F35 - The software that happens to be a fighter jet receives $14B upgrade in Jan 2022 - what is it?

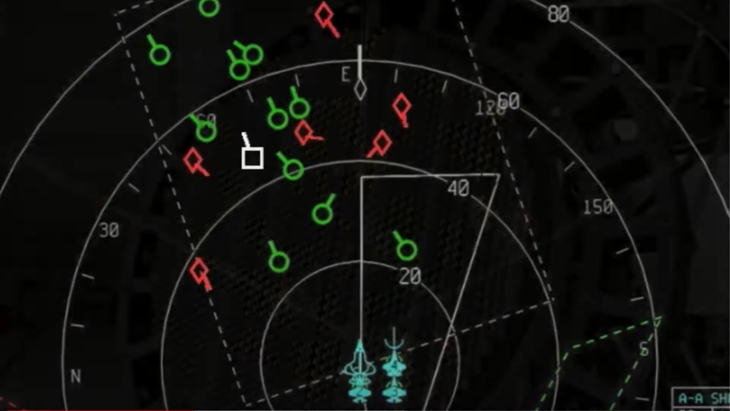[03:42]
These are the systems that control various sensor suites on a fighter jet, such as infrared cameras, electro-optical sensors, etc.